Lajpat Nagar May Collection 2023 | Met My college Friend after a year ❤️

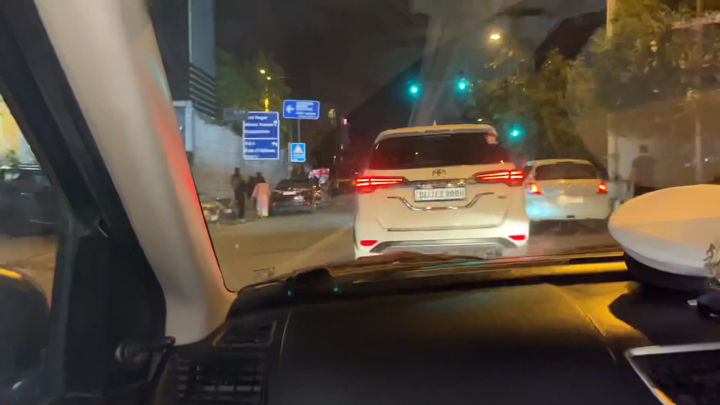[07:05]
बेगो रात के लिए दिल्ली, हम लोगों के लिए ये दस बजे रात होगे है ज्यादा ज्यादा ट्राफिक मिला था,